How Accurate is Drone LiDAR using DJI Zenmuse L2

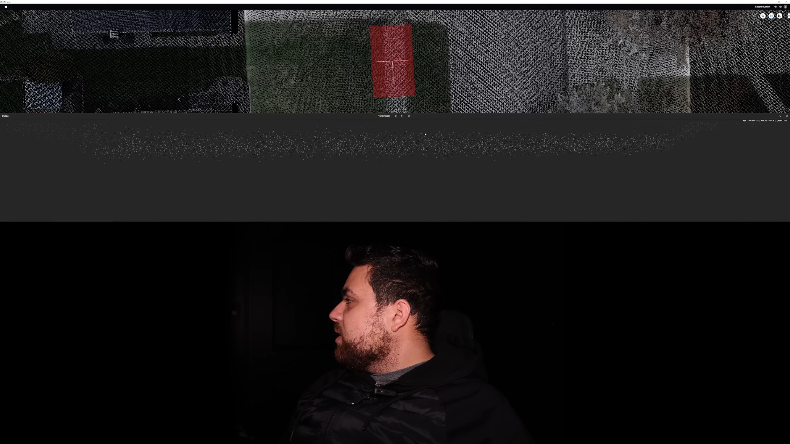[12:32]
We've got 607.00 and 606.83. Again, four to five centimeters, which is what DJI is claiming about four to five centimeters.
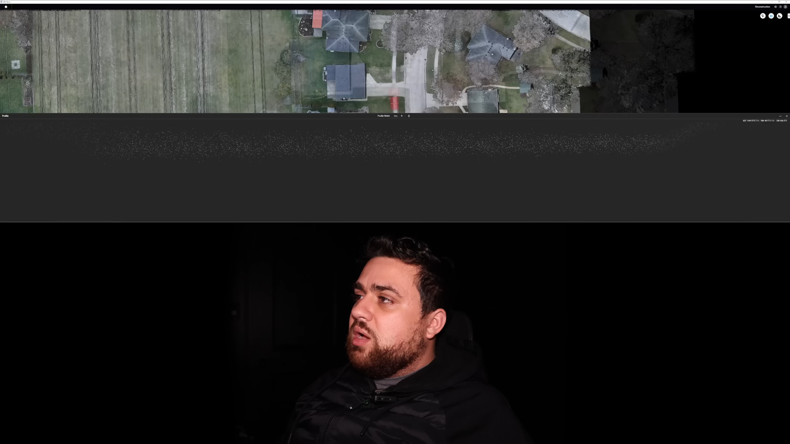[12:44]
So that probably also goes into the noise that we capture. It's not too bad, but that's what you can expect.
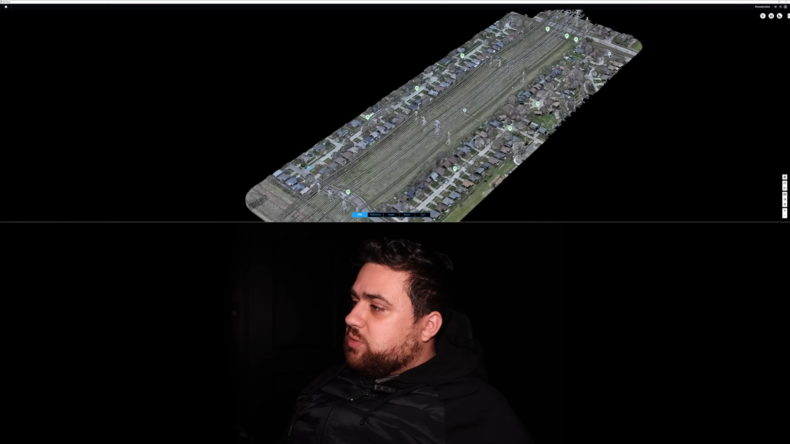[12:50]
And when you do look at this point cloud, you do see the green and the blue points, the blue points like this one are the ground control points and green points are checkpoints. I just went around with my GNSS receiver and shot in a bunch of random features.
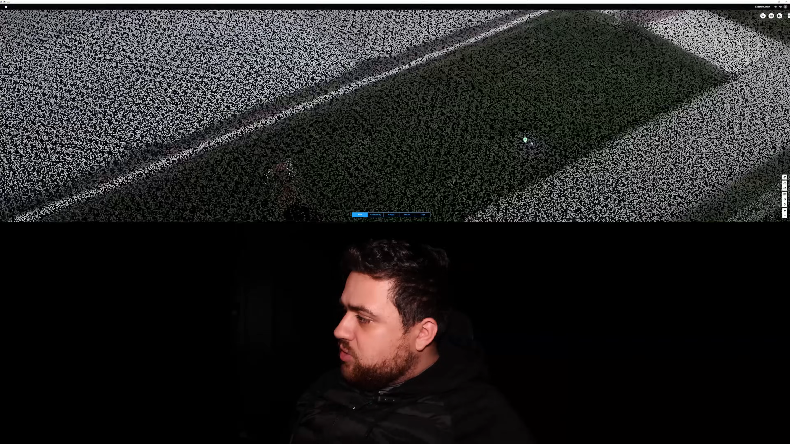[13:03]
So like this was a manhole cover, same thing over here.
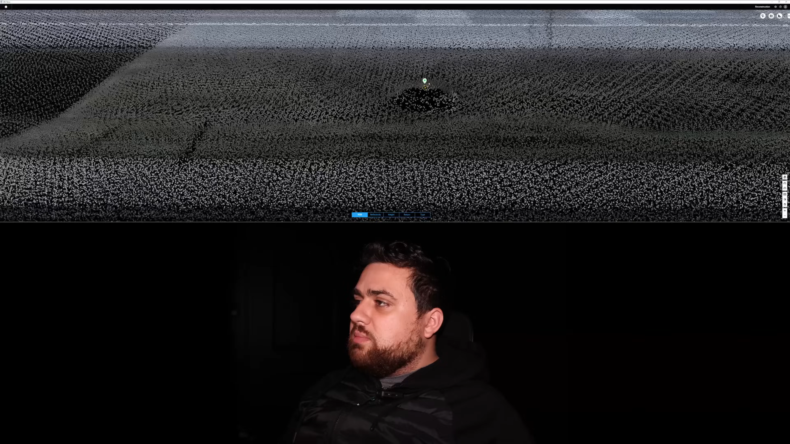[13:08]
I shot the top of this rim and just looking at it visually, it looks like the checkpoints are coming in quite nicely. Now I did learn something with DJI Terra,
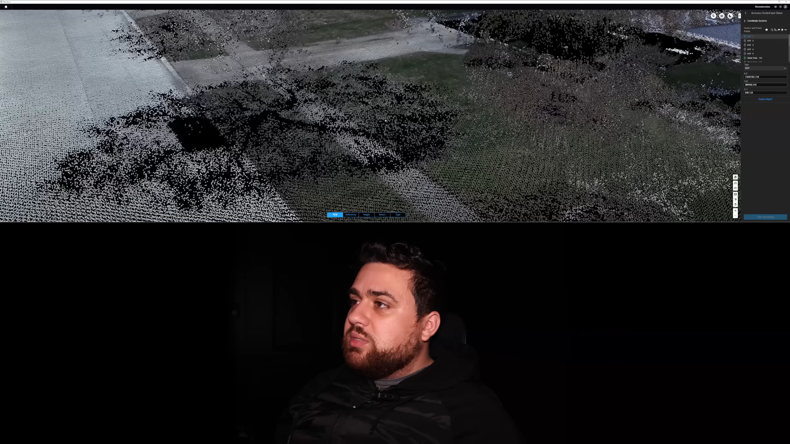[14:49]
For me to go under these trees and see all of this data collected, something that photogrammetry struggles with is the true advantage here with LiDAR.
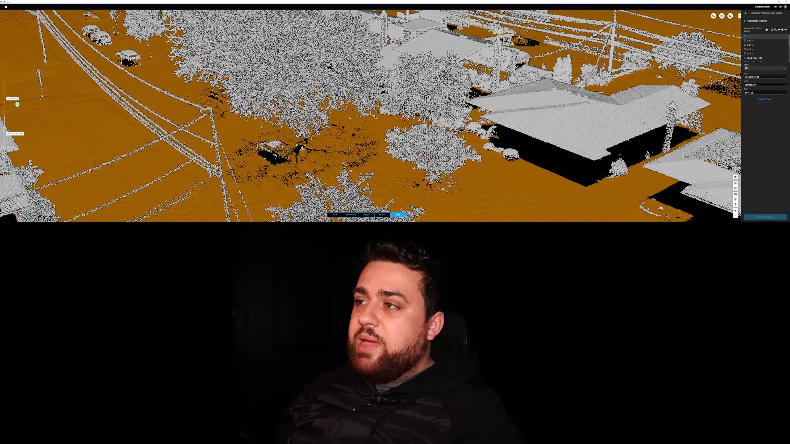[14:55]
And for power line surveys, this is a great way to extract all of these lines. And if you're looking to learn how to extract these features and bring them into AutoCAD Civil 3D, I made a special video for our members.